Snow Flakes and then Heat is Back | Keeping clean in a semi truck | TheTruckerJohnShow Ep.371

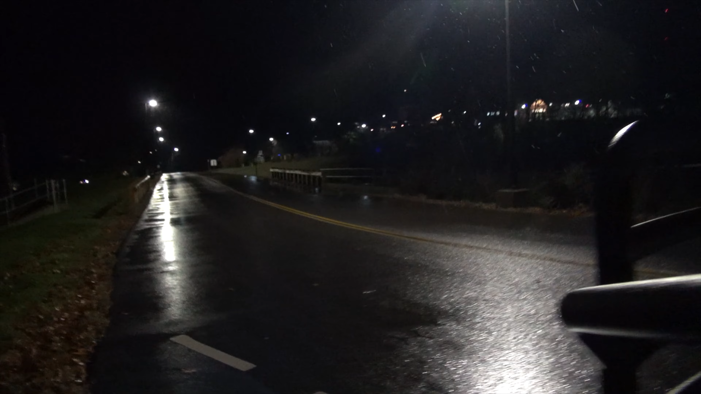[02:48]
Is that coming out in the video? It's snowing. Snowing, guys. It is Sunday night, a little after 11 p.m. We're here in Waterbury, Vermont.